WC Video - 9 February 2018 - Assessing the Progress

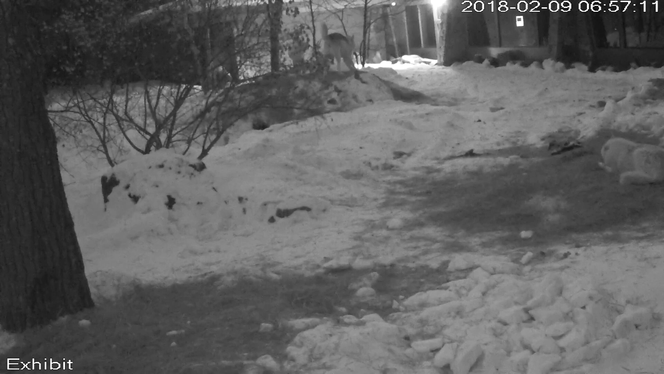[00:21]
We know the dynamics when we are there can be a little bit confusing because there is competition about the food resource, the human component interacting. And so the true assessment really takes place when humans are not involved within the social dynamics. And so this is surveillance video from today, actually, on the 9th of February at a little bit before 7 in the morning. And you see Denali get up and he immediately goes over to greet Aiden.